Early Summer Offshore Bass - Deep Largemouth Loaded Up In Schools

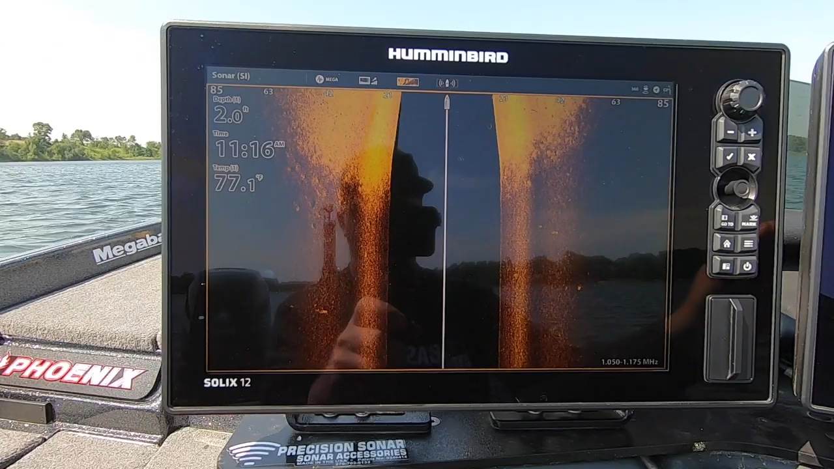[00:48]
As you can see there's some rocks and gravel, a couple big rocks,
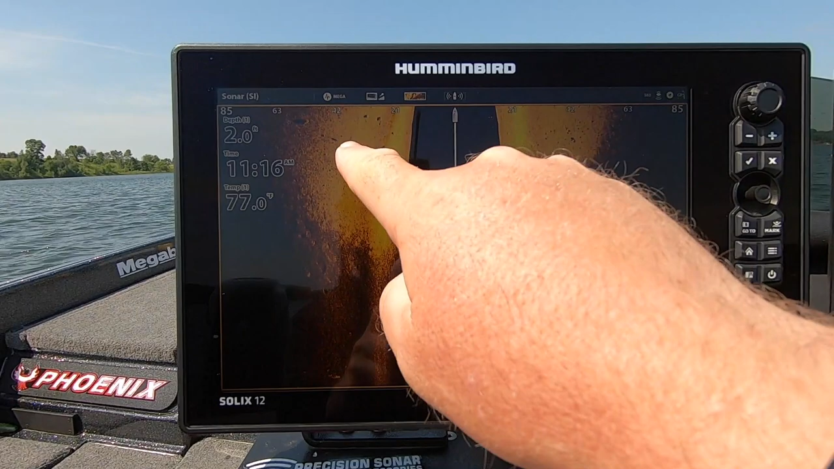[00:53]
nice line right there, some
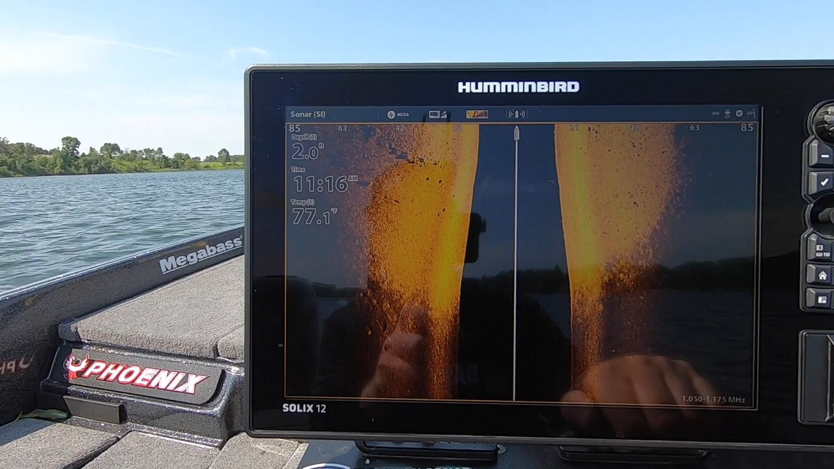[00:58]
On screen: depth 2.0 ft
fresh sunfish beds.
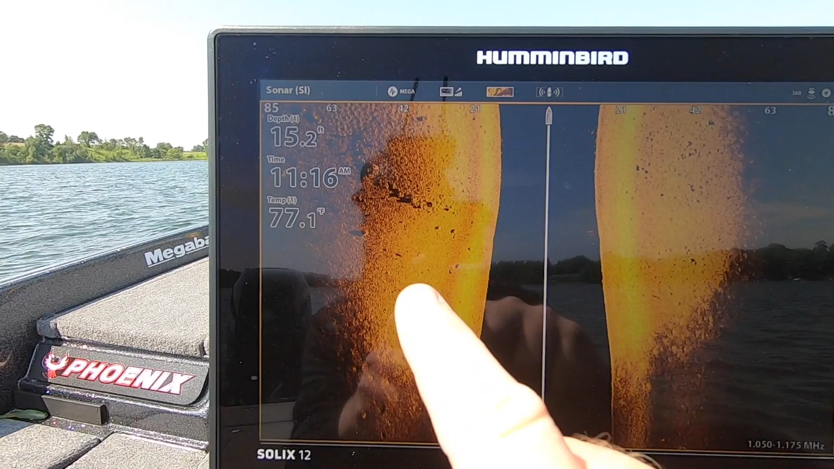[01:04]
On screen: depth 15.2 ft, water 77.1°F
This should be absolutely loaded with fish.